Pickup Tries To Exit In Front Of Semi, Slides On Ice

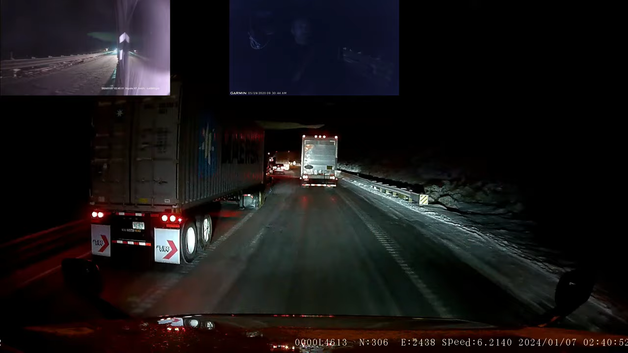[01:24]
Watch yourselves at this curve here at 27. It's super slick.
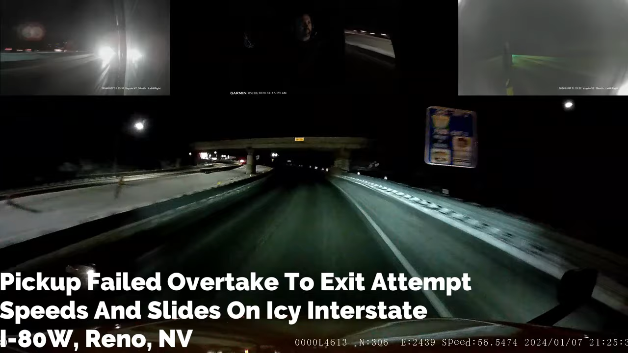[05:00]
fucking idiot. Come on, dude. Don't come over in front of me and slow down in front of me on an icy road, you fucking idiot. There you go. Now you're losing, you're slipping.
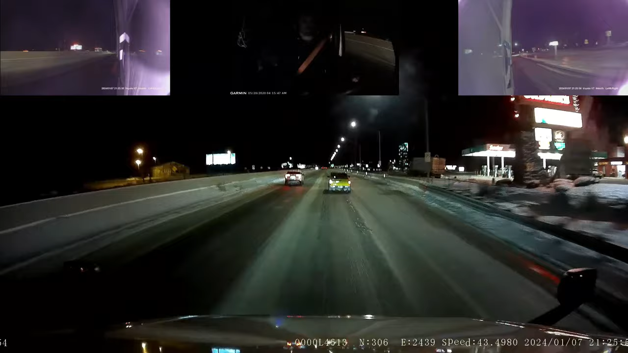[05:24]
Now I gotta freaking back off to make sure you don't be do something stupid in front of me and me crash into you. Fucking idiot. Oh, there he goes. He got really fishy up. He started fishtailing all over and was able to keep it under control. But yeah, he came over in front of me and I thought he was going to try to get off at that exit right there.